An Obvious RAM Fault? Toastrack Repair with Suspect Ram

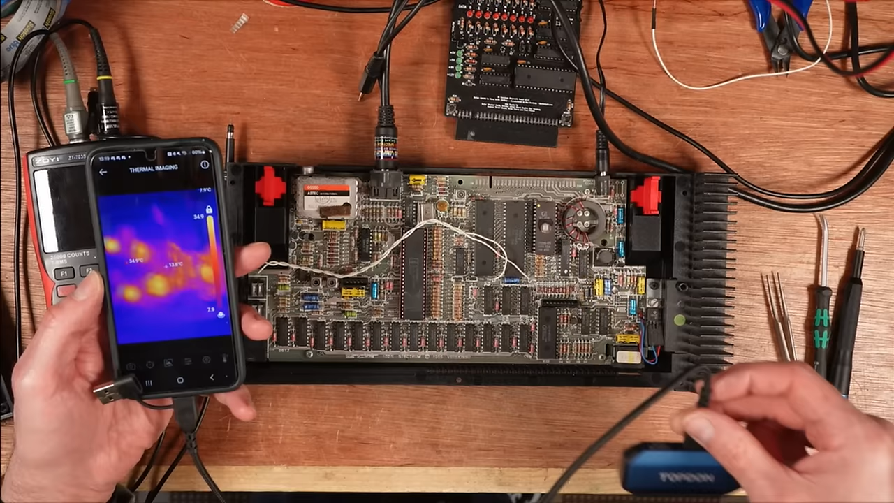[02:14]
It's drawing 890 milliamps and I've got a couple of hot spots so the the voltage regulator there is nice and toasty at what is that 26 degrees it's not even toasty it's barely above room temperature.
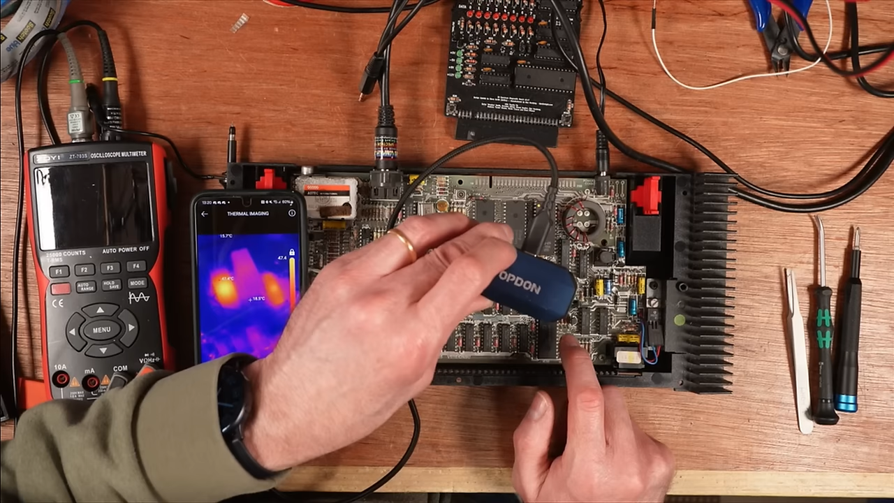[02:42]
that a pal 10h8cn chip here is um it's got a nice glowy spot on it but that's not hot the the rom is not hot the z80 is 50 degrees which is fairly normal for a chip from 86 and this mega ULA is 55 degrees again not a problem I can I can't even feel that uh